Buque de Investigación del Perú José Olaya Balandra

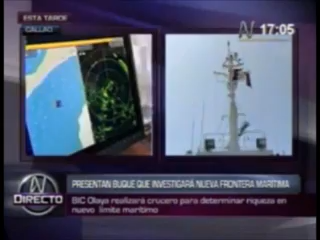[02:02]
pero que tiene una capacidad de traqueo de muchos blancos y nos permite también hacer seguimiento de aves,
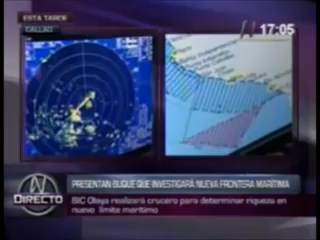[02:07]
bandadas de aves que nos permiten también orientarnos a la zona donde puede haber algún cardumen en superficie.